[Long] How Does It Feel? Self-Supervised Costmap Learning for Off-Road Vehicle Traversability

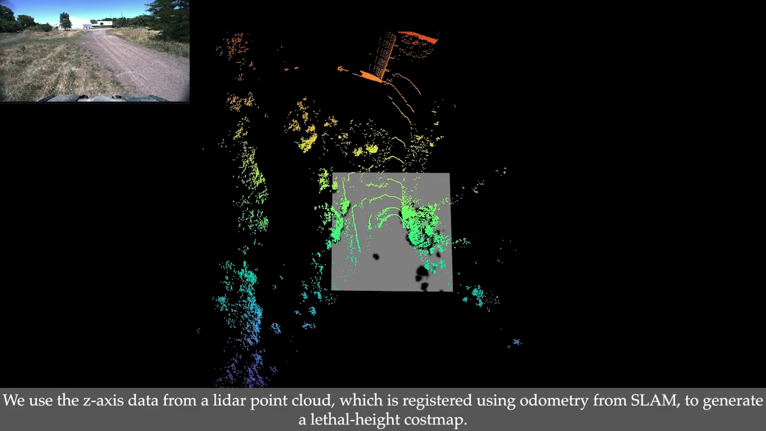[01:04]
The lethal height cosmap is directly used to optimize trajectories using MPPI, a sample-based model predictive control algorithm.